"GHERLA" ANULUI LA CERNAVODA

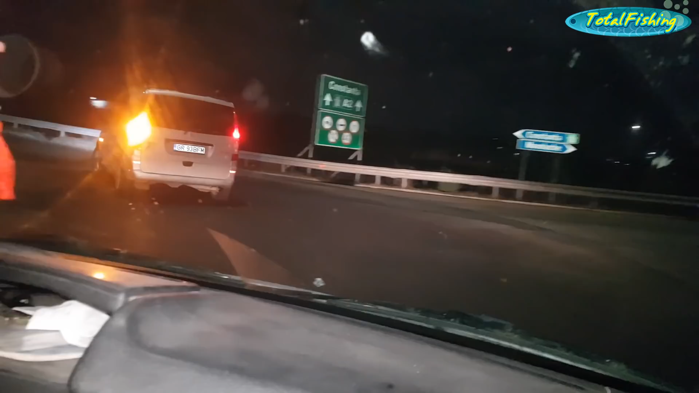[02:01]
Vă salut pe toți și bine ați revenit pe canalul de YouTube doar pentru dunăreni. Plecăm la drum, schimbăm locația de această dată. Mergem în județul Constanța, intrăm acum pe autostradă. Am hotărât să mergem la o partidă de pescuit pe canalul cu apă caldă de la Cernavodă. E vineri seara, ora... cât e Trică? 20:30?